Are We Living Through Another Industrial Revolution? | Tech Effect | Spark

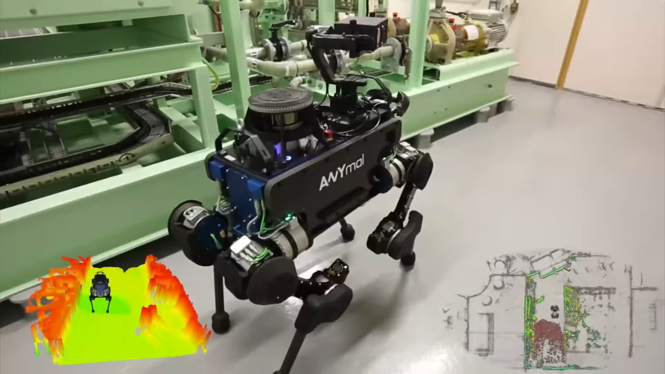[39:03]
and ensures the security of the electricity supply.
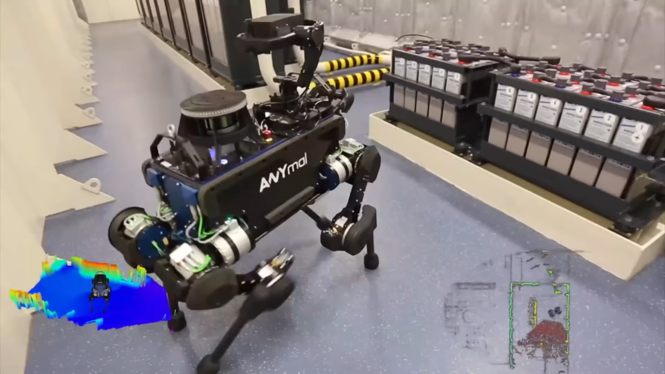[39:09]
The robot monitors machine operations, transmits sensory readings, and detects thermal hotspots and oil or water leakages.
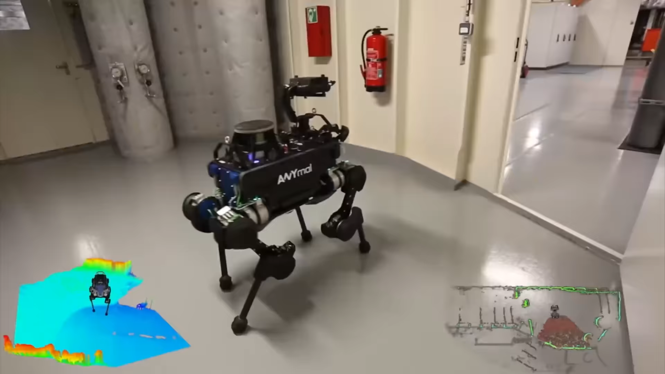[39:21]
Animal can be remotely operated from an
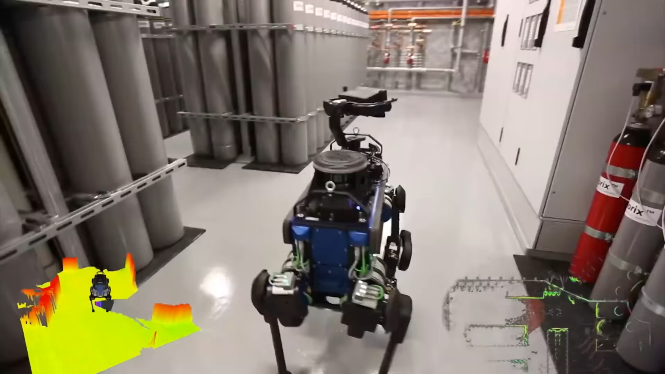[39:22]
onshore control center to provide real-time information through the robot's onboard visual and thermal cameras,